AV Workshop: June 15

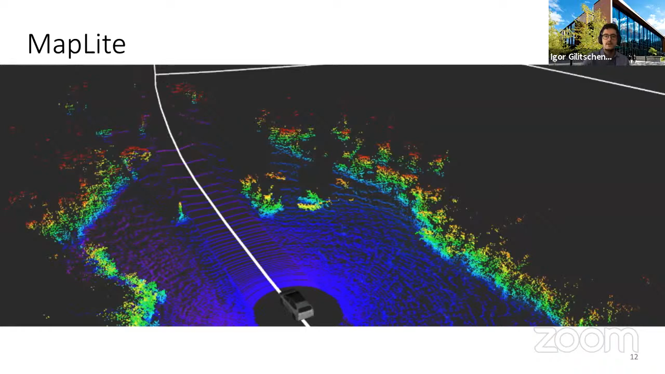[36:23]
map like open street maps or google maps or as you know simply from the street atlas to use a map like this for localization in our driving stack which looks very much like a typical driving stack we had to replace a few components so we
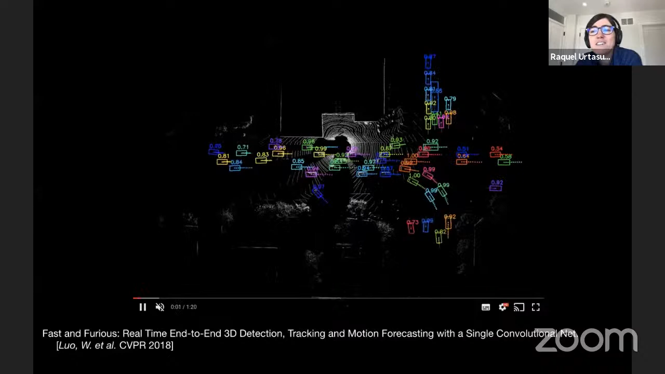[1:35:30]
uh so we call this fast and furious um and so what you observe here is uh you know the difficulties uh in terms of you know uh when you do self-driving there is a lot of this happening uh so you need to you know put bonding boxes write these detections in terms of the actors of interest um we also track automatically right so same color means it's the same
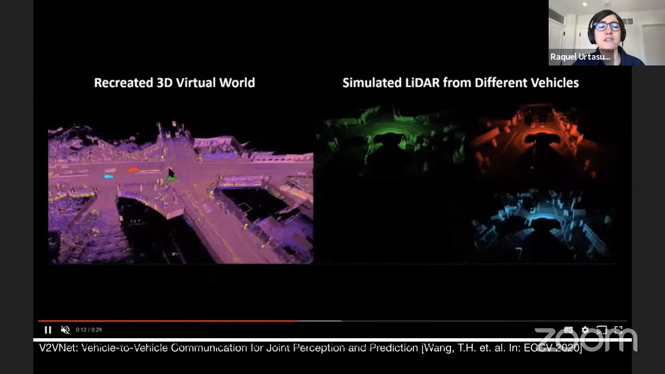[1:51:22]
is also like regular vehicles that are just driven by humans right and here we see what is the representation of the sensor data that every one of these vehicles receives or
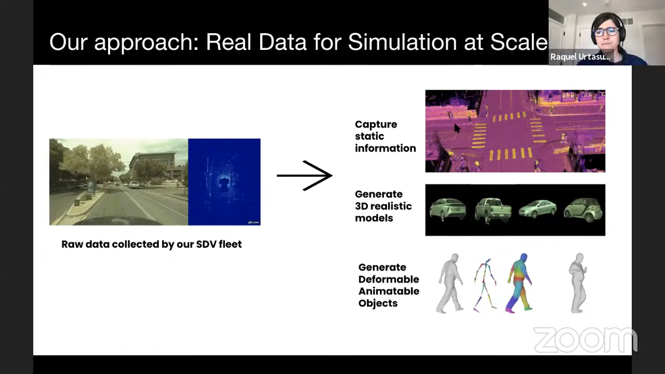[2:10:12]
raw data no annotations and then from there we actually build um walls about the static part of the environment the and all the dynamic objects okay so let's see how we can do this so for the static part of the environment is a matter of being able to have slummy things at the scale that are very very accurate and be able to filter all the dynamic objects and things that you don't want as part of your
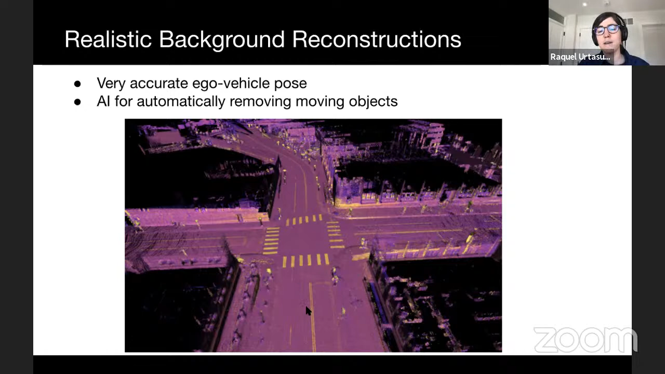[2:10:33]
background representation right uh in terms of the uh creating the 3d assets like the rigid objects
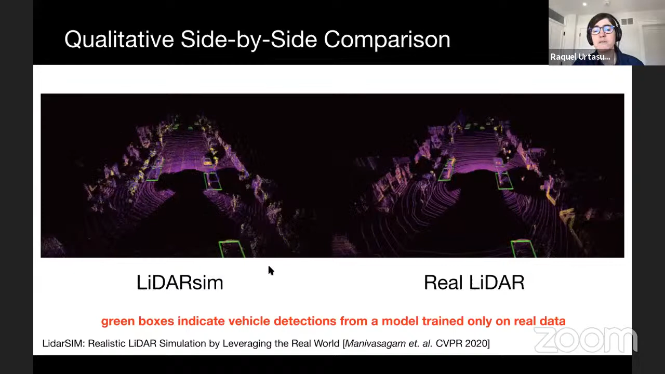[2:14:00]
perception system was actually trained on the real world so it has never seen simulation before so this is you know with this level of correlation between the two is how you you know this level of fidelity is
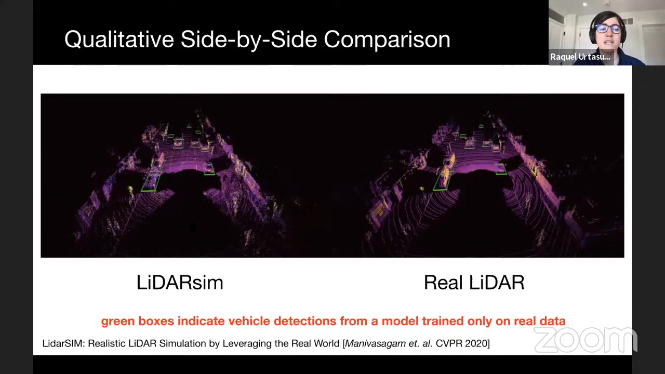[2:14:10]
how you can really test and simulation your entire system right so now we can create the safety critical systems right by putting all this together and this will be the sensor simulation of this particular scenario that we're testing and you see here however software stack is able to react and slow down of somebody coming out of occlusion right
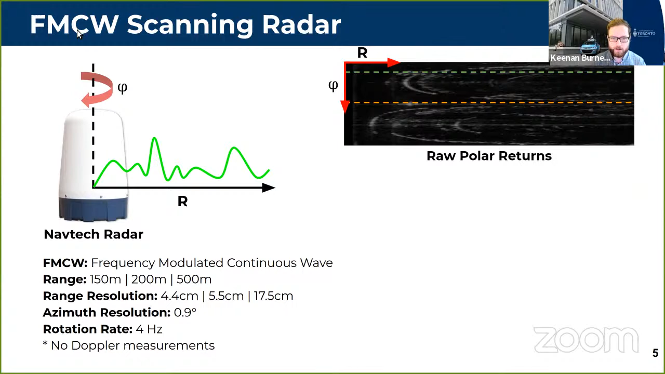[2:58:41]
For many of our algorithms, we prefer to work with a bird's eye view representation, which can be created by warping the polar image.
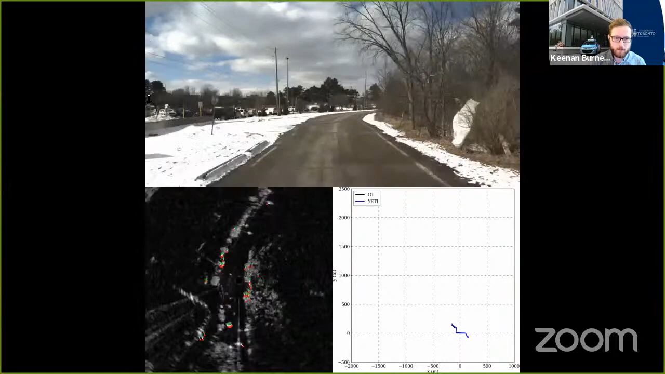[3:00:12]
In this case, we're using a handcrafted feature detector, and we use the timestamp of each measurement to do motion compensation.
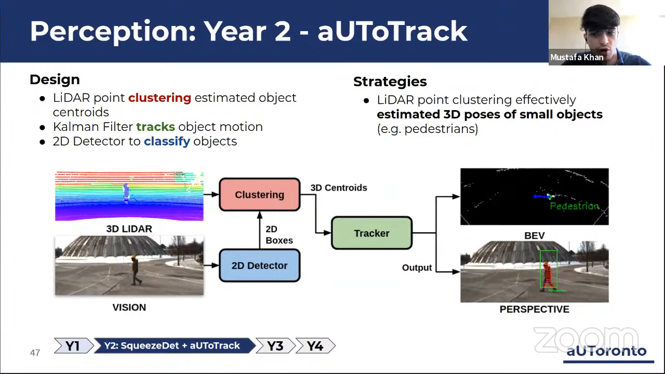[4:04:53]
This is uncommon in the literature, but is essential in practice. In the end, to localize objects in 3D, we used a centroid of LIDAR point clusters. This helped localize small objects such as pedestrians, as shown here. However, the challenge was finding the centroid of larger objects such as cars.